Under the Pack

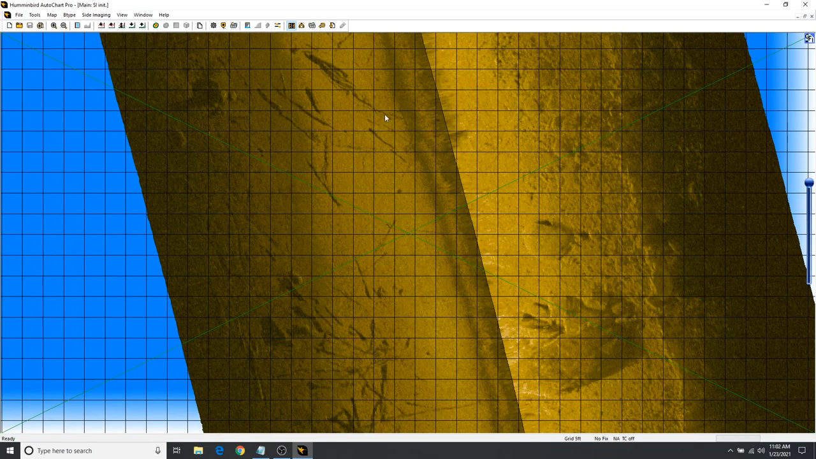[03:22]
Do the size of that rock there. Wow. Now, how would you determine the size of that rock? Well, I can do it two ways. I can count the squares here.
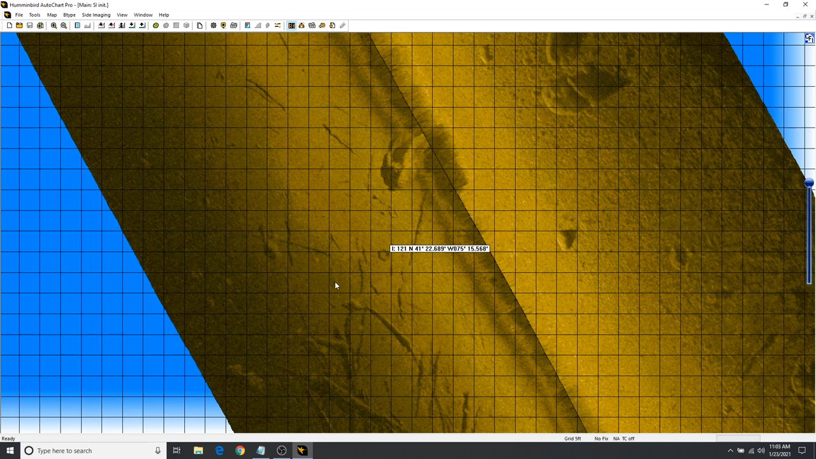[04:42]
Nah, we don't want to do that. OK. We don't want to get snagged on the tire now, man. Let's put some way point.
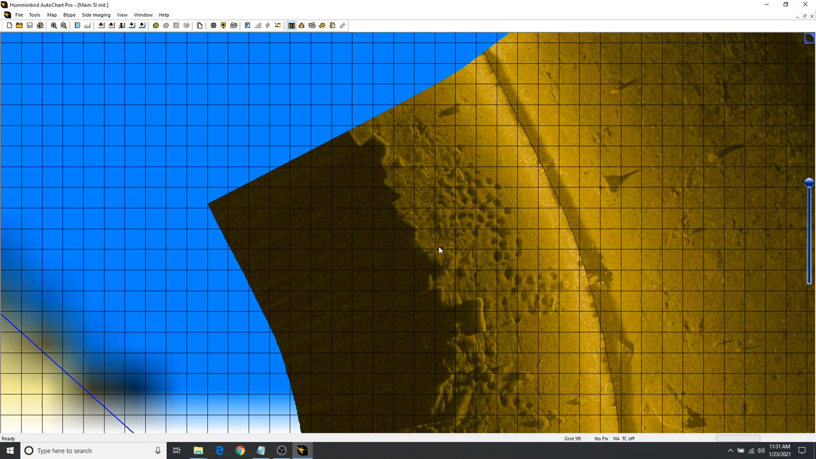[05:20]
What are them things? Oh, they're the, they look like the beds. You got it, here we go. Oh, yeah. I'll give them wait, mark the waypoint on that. Oh.
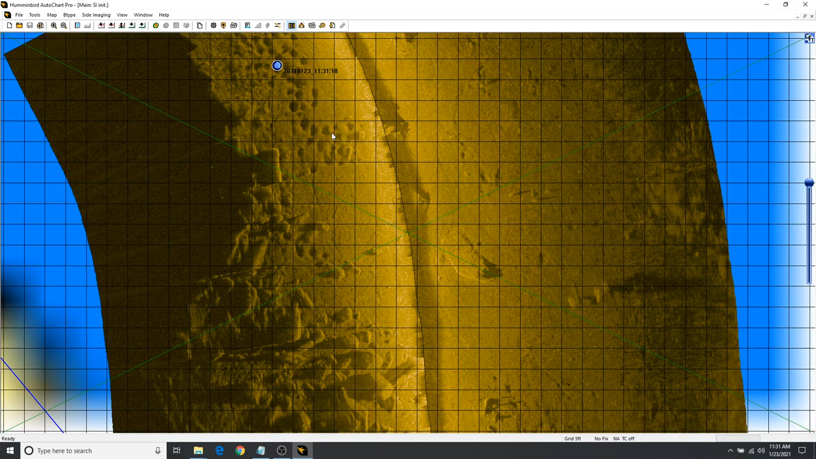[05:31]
Look at these rock piles here. Oh, yeah. I think that's some beds right there. Yeah, that's possibly some beds. That's a big rock. It's a big rock right there. Right. See, I bet you it's along this edge. Bet you along that edge there. Let's mark that thing.
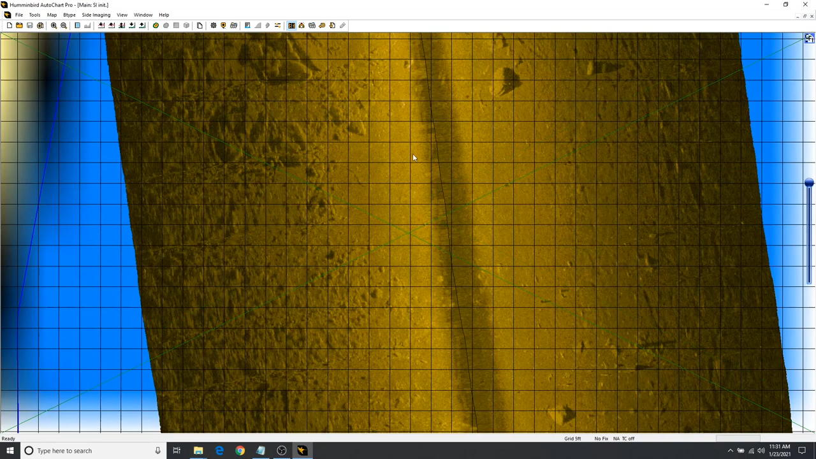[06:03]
There's some nice things all over this lake. That rock there is five foot in diameter. Right.
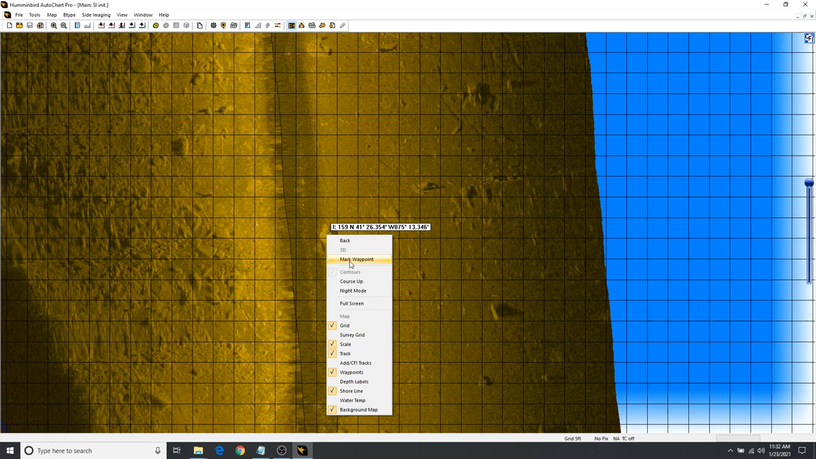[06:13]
Yeah, it's pretty big. All right. Let's see if I can get the waypoints up on that.
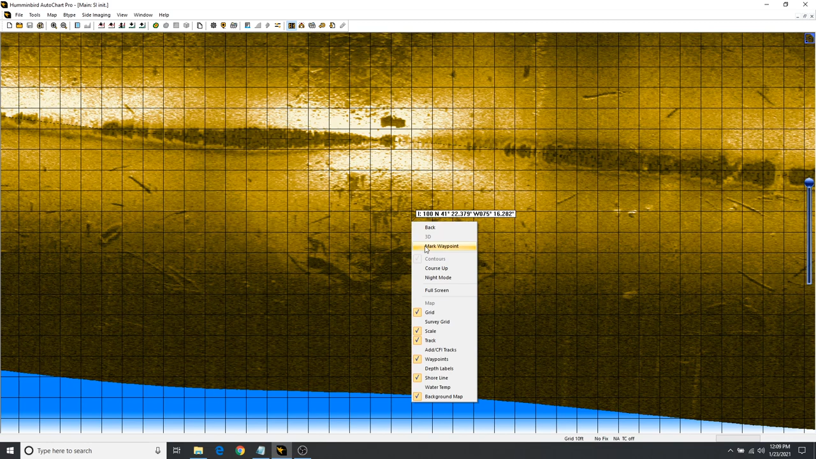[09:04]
It's like its own little mini island. Yeah. Now it sticks out and goes around.
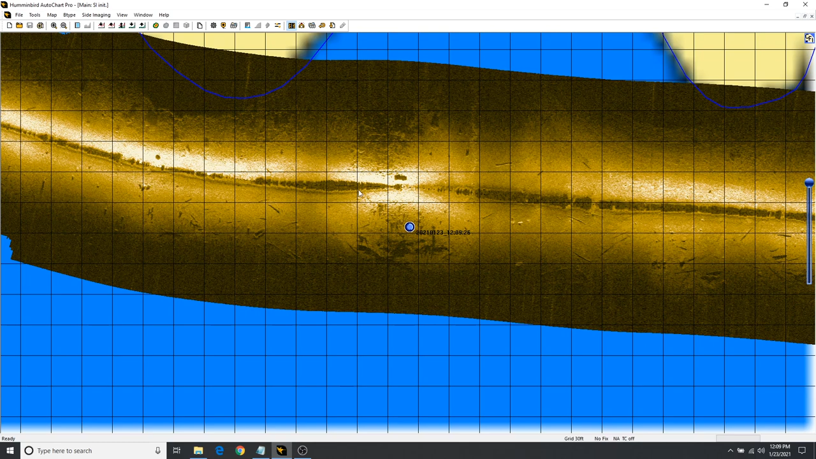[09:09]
Yeah. There's a bonus in here, though. Oh, yeah? What do you got? Oh, there's the boat. Oh, yeah.